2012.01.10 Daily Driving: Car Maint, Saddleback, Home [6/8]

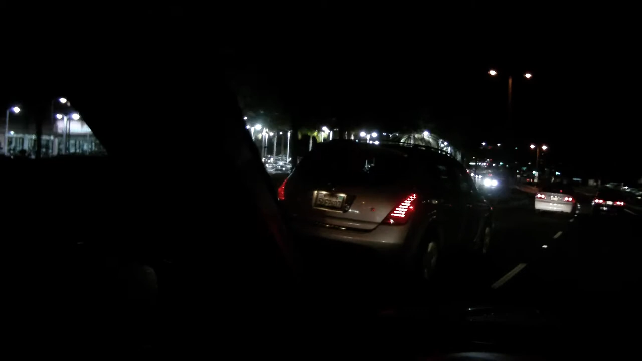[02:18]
Right there, that white car and that black car.
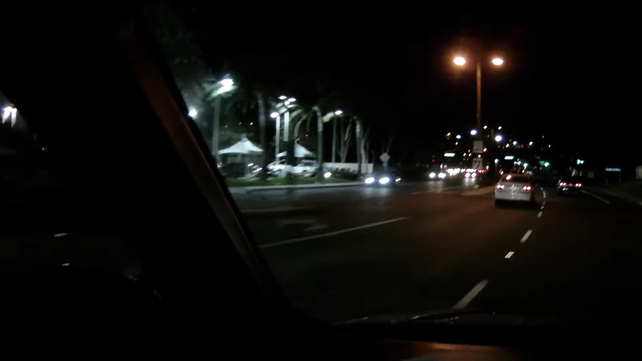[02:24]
Or blue car, it's dark. Now I get to experience the backup. Joy.